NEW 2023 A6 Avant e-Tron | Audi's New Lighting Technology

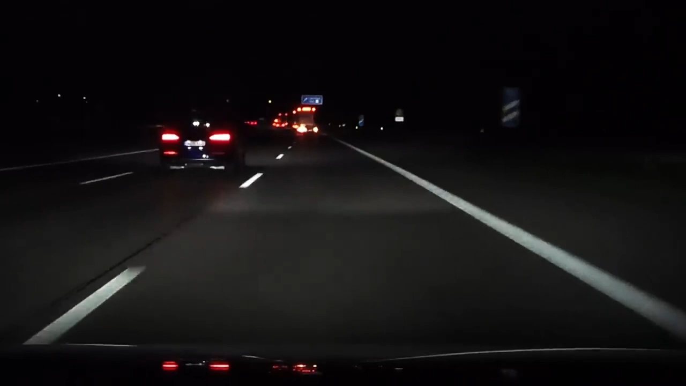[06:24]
and what it should do is project a carpet of light in front of me to help guide me and keep me in lane. Another thing that it does, which is quite interesting, is if I need to indicate to change lane, it'll help guide me into the lane. Can you see it swooping? And I can move across, and it will then fill that lane before I get into it.